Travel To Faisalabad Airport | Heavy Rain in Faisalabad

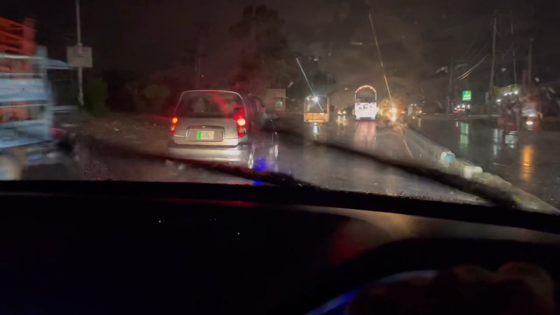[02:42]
لین جی اپی ہم پہنچکے ہیں جی فیصلہ باد اور بارش جی یہاں پہ گاڑیاں ساری جو پہنچکے ہیں اور یہ رکھے والا جو ہے یہ فوٹ پاس پہ گزرائے
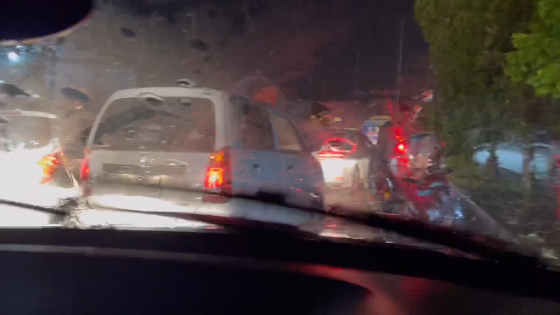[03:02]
وہ دیکھو بہت برا علاہت ہو چکا یہاں پہ اور بارش جو ہے وہ بہت زیادہ ہے یہ یالا باری نے ہمیں لے لیا یہ دیکھیں
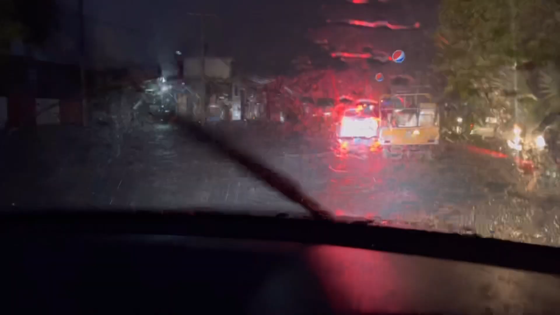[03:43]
بہت زیادہ پانی ہے اور گاڑیاں جو ہے نا جی ایک دوسری کے پیچھے بس جا رہی ہیں اللہ حافظ ہے
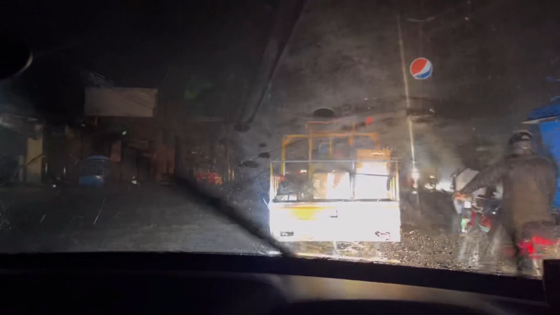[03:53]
بہت زیادہ بارش ہوگی فیصلہ بارش میں
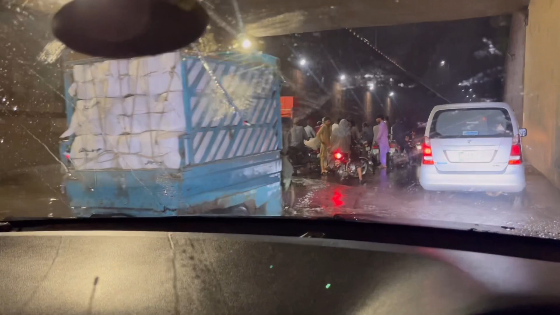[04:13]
یہ دیکھیں یہ وغیرہ ساری انڈر پاس کے نیچے کھڑی ہے
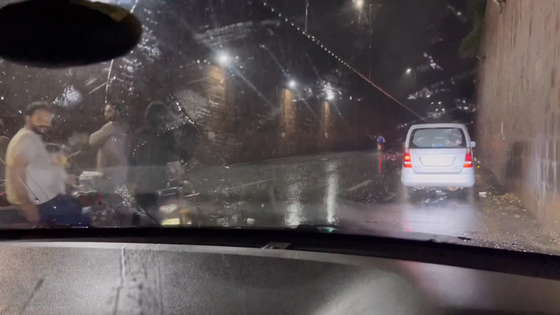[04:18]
ہم پہنچ چکے ہیں جس فیصلہ بار گیلریہ اور یہاں پہ ہم کھائیں گے جی کھانا یہ